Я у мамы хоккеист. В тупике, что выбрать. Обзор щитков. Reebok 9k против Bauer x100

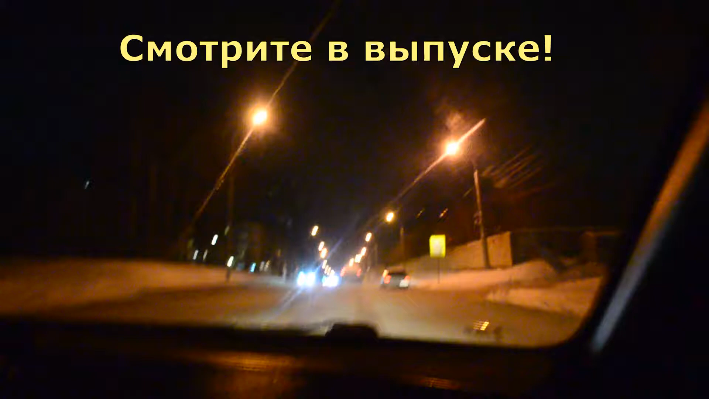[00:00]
Не выпал у нас снег. Это центр нашей деревушки. Я включил запись.
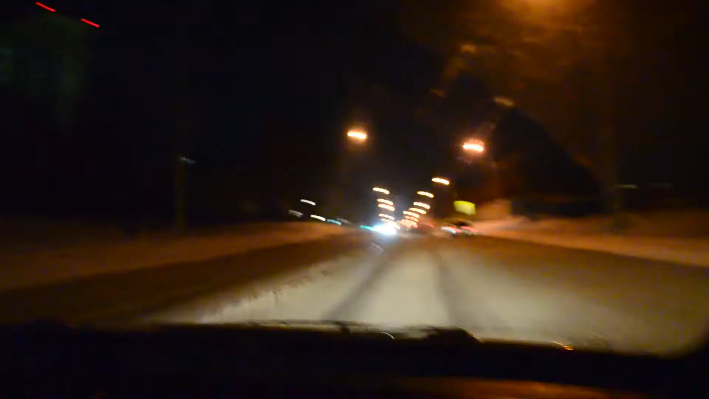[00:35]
Вот, уважаемые друзья. И выпал у нас снег.
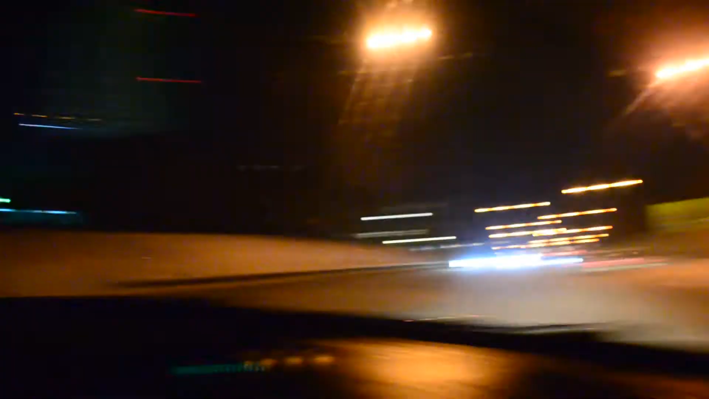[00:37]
У нас наступила настоящая зима. В середине ноября пора бы уже.
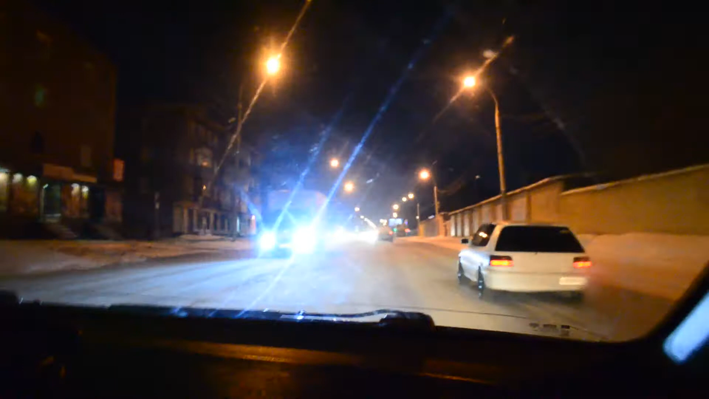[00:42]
Обычно в июле уже начинается. Фуксуем, но не дрифтуем, так как у нас автомобиль передний привод.
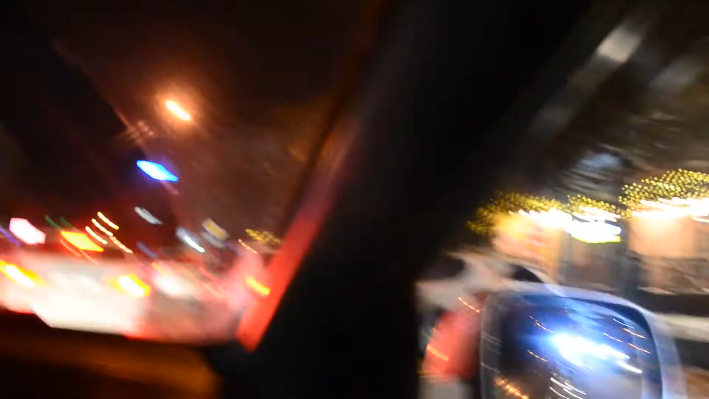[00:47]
Это центр нашей деревушки. Вот такая у нас узкая центральная машина.
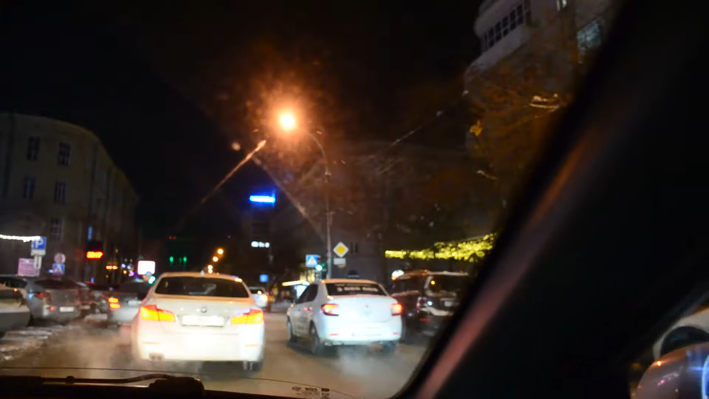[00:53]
Здесь собирается богема сибирская. Молодежи. Страивая тусы, на иномарках. Сейчас мы будем проезжать наш прекрасный кинотеатр Победа. Построен, хрен знает когда.
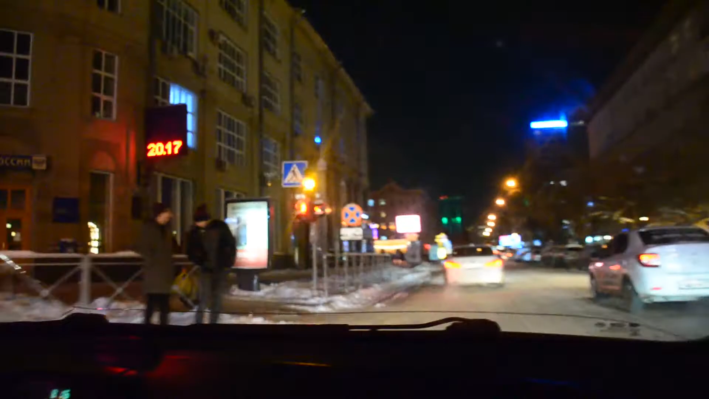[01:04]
Но я у нас давно давно. С тех пор ничем не изменился. Ну, гирлянды повесили и свет сделали.